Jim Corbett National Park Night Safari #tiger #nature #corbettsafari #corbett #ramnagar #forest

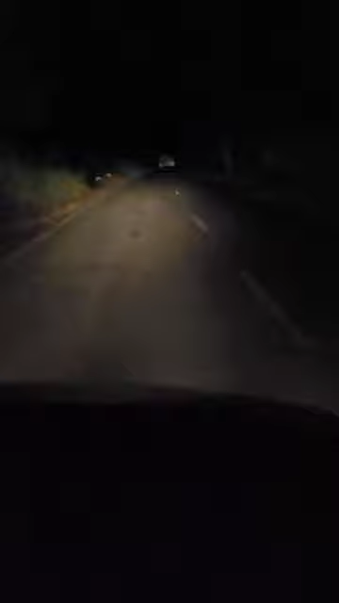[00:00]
ये हम लोग टाइगर को ढूंढने के लिए निकले हैं। देखो कितना घना जंगल, ये सब पूरा का पूरा क्या नाम है जिम कॉर्बेट का एरिया है। ये सामने से गाड़ी आती हुई, टाइगर कहीं को भी देखने को मिल सकता है। कितना घना जंगल है देख सकते हैं आप।